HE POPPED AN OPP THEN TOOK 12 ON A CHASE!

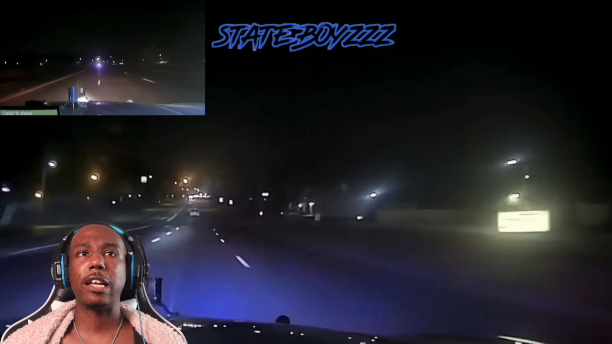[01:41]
that nigga, that nigga gone, that nigga gone, that nigga gone, got fired, fire armor, name your gun, Detroit police, still found, found, coming up the planet, ya the advisor still found on, okay okay he doing what he needs to do though I like it he trying to get away at least oh Shayla like damn hell so on my side see the only thing about this is you want a residential street so you're not really finna get away for real because you can't hit top fair well top gear we got cars in the